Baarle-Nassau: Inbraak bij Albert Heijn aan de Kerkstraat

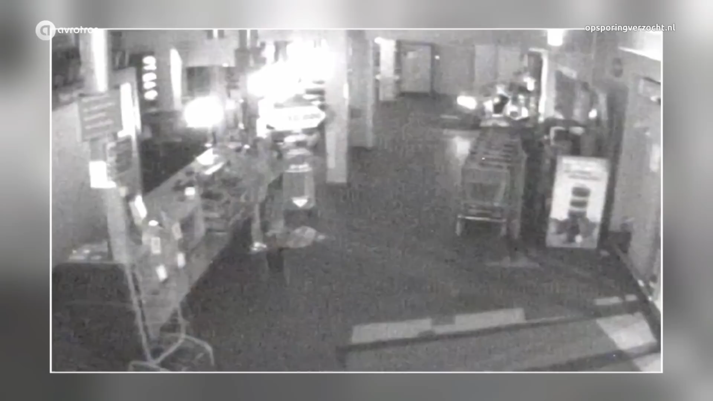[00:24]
Alleen de lampen van een speelgoedauto rechtsboven knipperen rustig door.